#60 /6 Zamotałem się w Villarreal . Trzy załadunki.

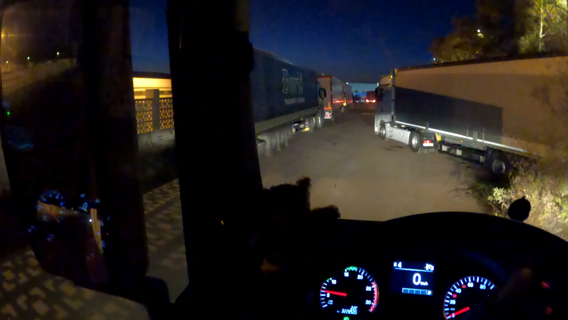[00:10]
Dzień dobry, moi drodzy. Wyjeżdżamy. Te auta, co były przede mną, to ten się przestawił.
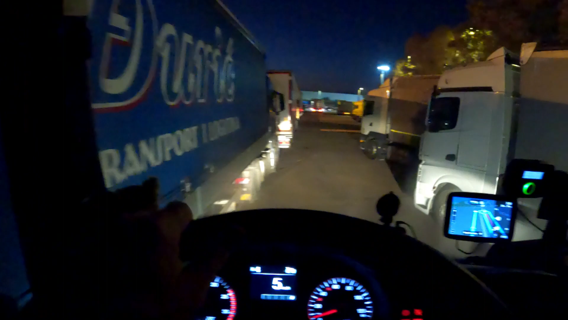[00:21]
Ukrainiec wyjechał, tylko ja muszę się tutaj zmieścić teraz. O, tutaj jedziemy.
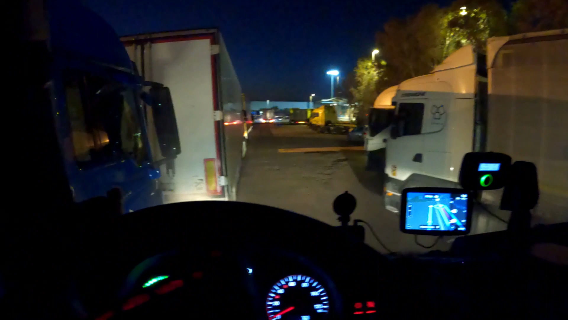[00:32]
Żeby tam nie zahaczyć, bo tu z kosem trzeba pojechać troszeczkę. Widzicie, jak to wygląda? Tu jest tyle miejsca.
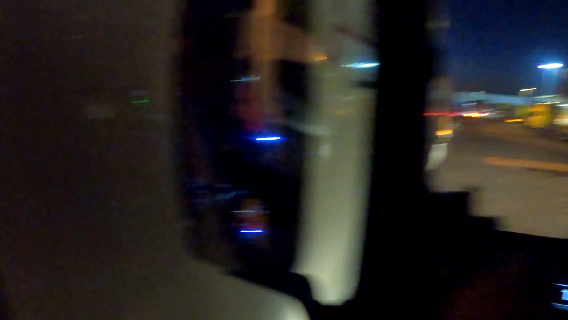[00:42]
Dobrze, że ten lusterko złożył. To mogłem się przecisnąć. Okej, superacko.
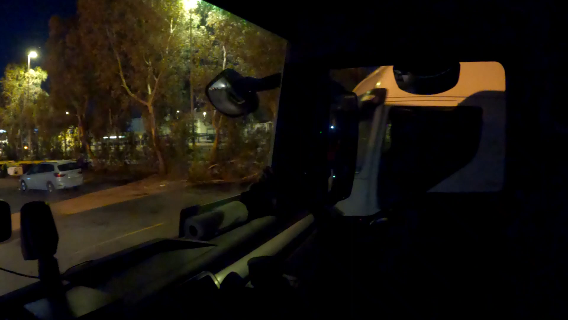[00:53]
I teraz dobrze, że wyjeżdża ten przede mną. Bo powiem wam, pcha mnie nawigacja tak, żebym znowuż pojechał tak jak wtedy.
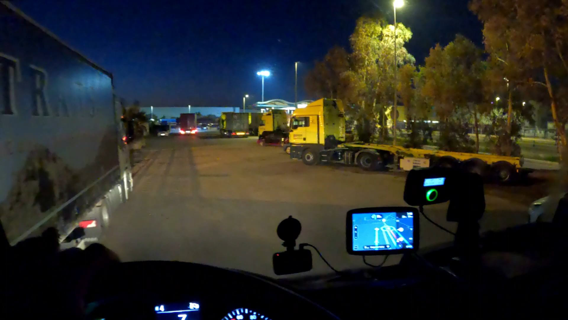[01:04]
Czyli tu na rondzie i wjechał pod wiadukt. A tutaj pod ten wiadukt to jest tak nie za bardzo wjechać, bo przede wszystkim najpierw muszę, tam trzeba by było przejechać jakoś, a tam jest chyba zagrodzone. O, widzicie?
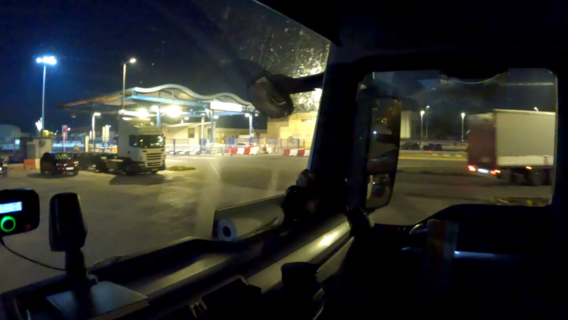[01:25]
Tu jest zagrodzone. Moi drodzy, i ja tutaj nie przejadę.
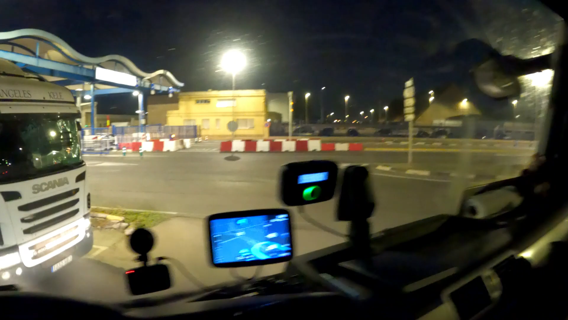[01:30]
A, tu jest pod wiadukt. Skręć w lewo na rondzie i zjedź trzecim wjazdem.
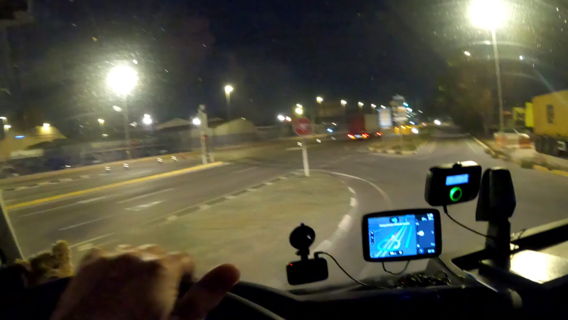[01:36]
Super. O tobie Texas Airport. Bo tu mnie pcha, żebym zawinął i tego, a ja sobie tutaj mogę.
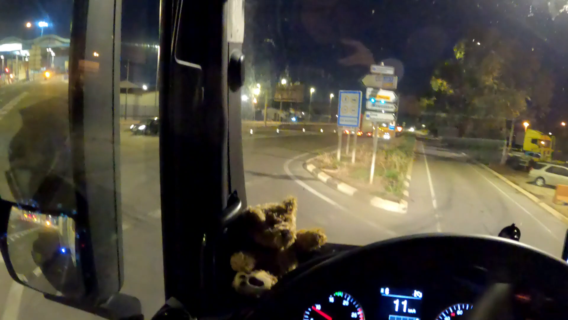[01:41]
Dobra, okej, okay, już sprawa rozwiązana.
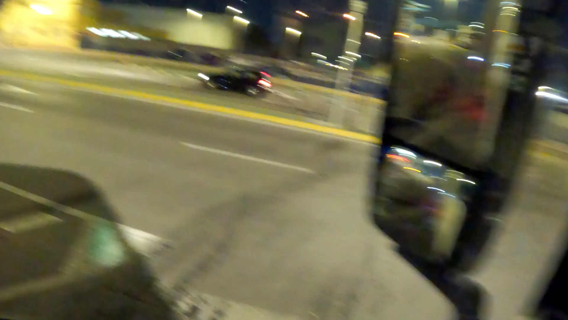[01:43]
Nawet nie wiedziałem, że tak można.
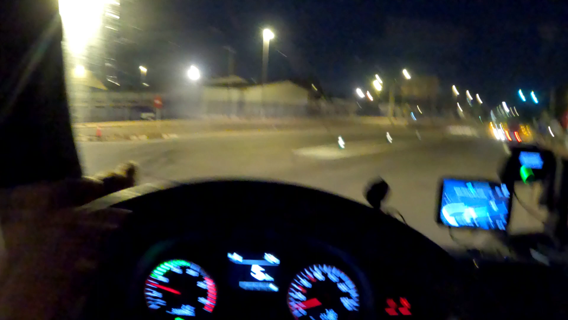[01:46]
A wtedy powinienem tak wyjechać jak ta ciężarówka w ogóle. I skręcić tutaj.
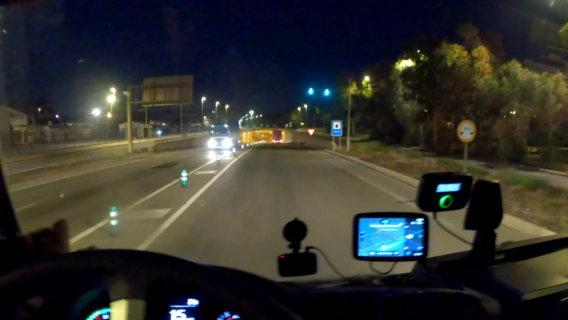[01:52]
A ja jakoś jechałem z tej strony zamiast z tamtej strony. I dlatego już teraz będę mądrzejszy. No dobra, to co, jedziemy na pierwsze miejsce załadunku. Pół godziny, będę na za 28.